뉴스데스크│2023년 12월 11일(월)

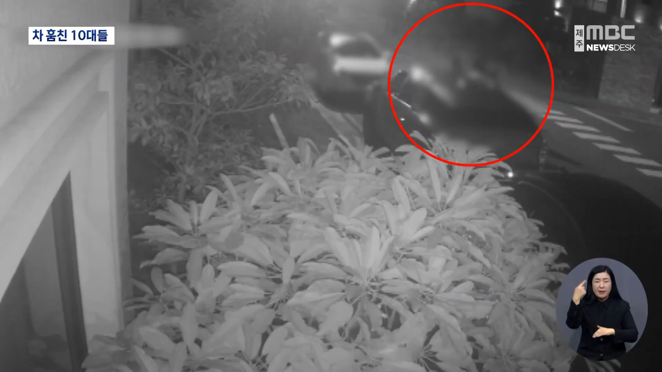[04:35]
이들은 제주시내 주택가에서 차를 훔쳐 3시간 가까이 무면허 운전을 했습니다.
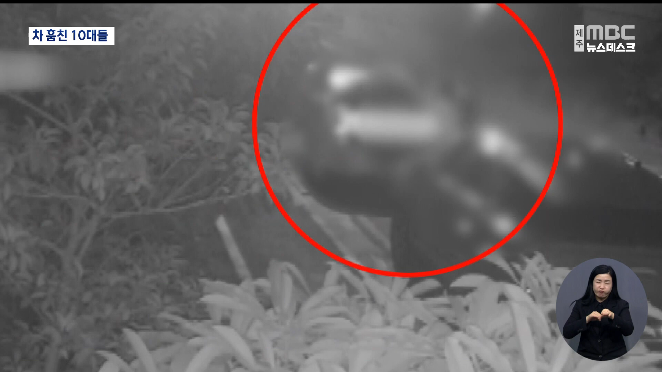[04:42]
차량 도난 신고를 받고 출동한 경찰을 피해 20km나 달아났고 도난 차량은 운행이 어려울 정도로 망가졌습니다. 경찰 조사 결과 이들은 최근 한 달여 동안 차량 5대와 오토바이 9대를 훔쳐 타고 다녔습니다.
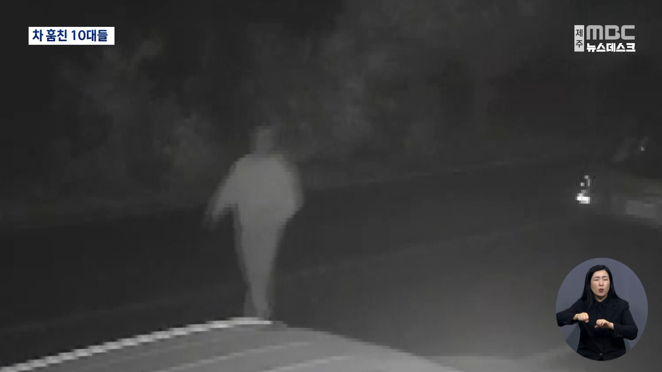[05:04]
경찰과 시민을 차로 쳤던 고등학생은 같은